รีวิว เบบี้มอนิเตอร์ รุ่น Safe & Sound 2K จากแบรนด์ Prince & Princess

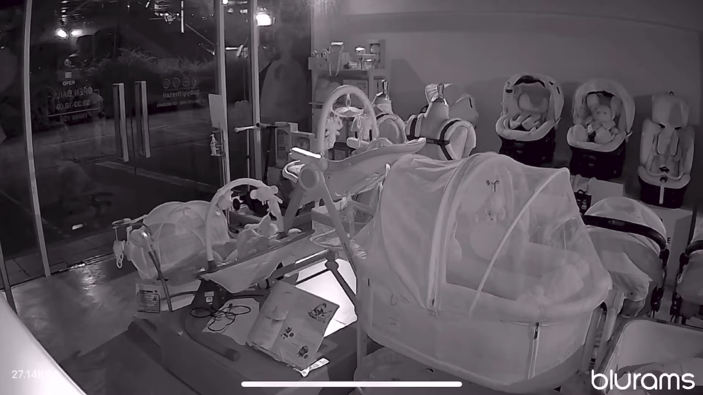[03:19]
ดูเจ้าตัวน้อยในที่มืด หรือว่าในเวลากลังคืนตัวกล่องมีหมด
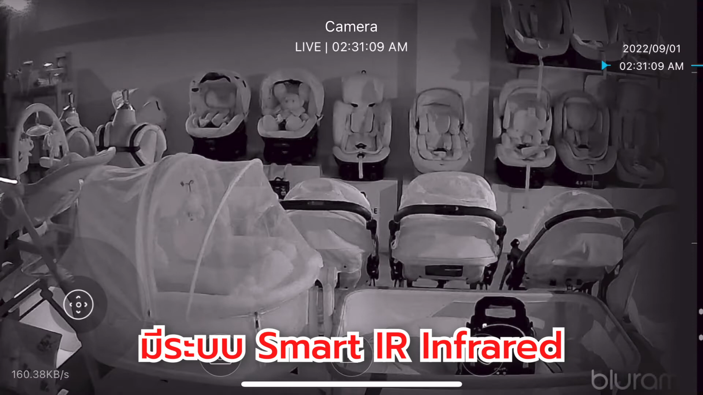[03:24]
Smart IR Infrared ค่ะ
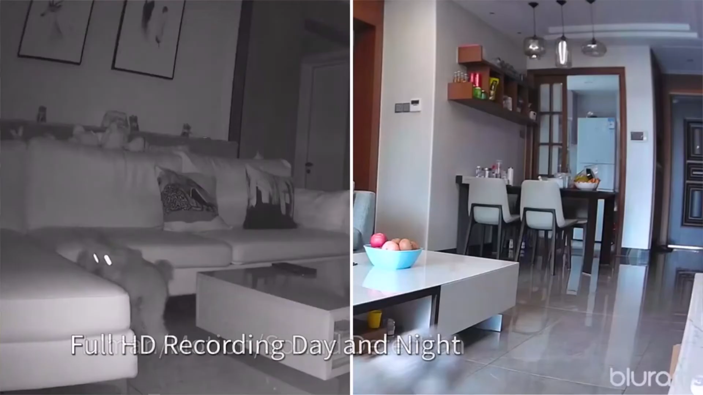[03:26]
สามารถมองเห็นได้ชาร์จ แม้อยู่ในที่มืด ระยะ